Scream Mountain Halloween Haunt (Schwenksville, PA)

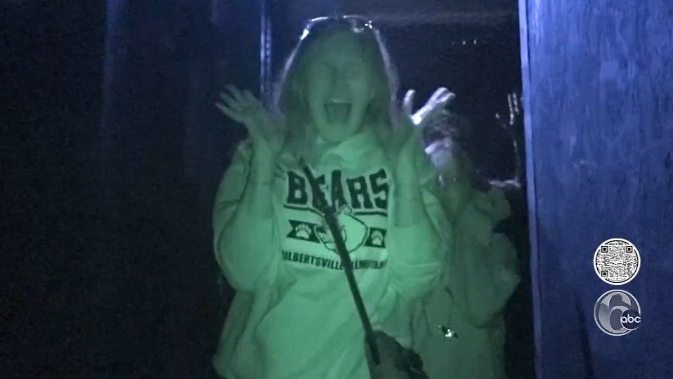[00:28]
Then, brave guests walk through the haunted woods Who's walking on my bridge?
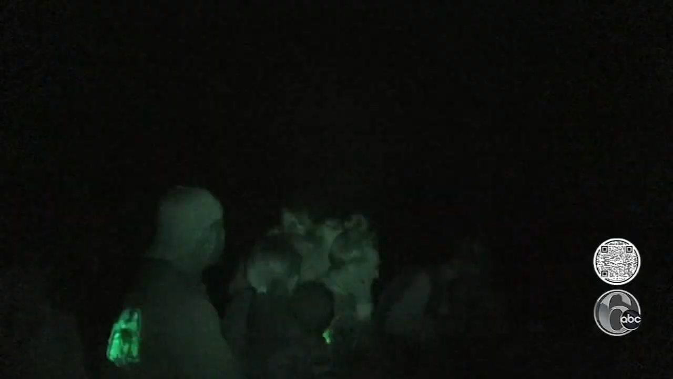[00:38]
The scares continue with the hayride across the mountain.
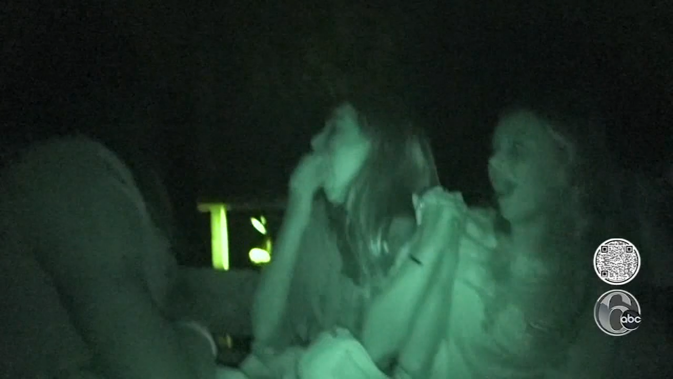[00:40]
The storyline has hints of real history.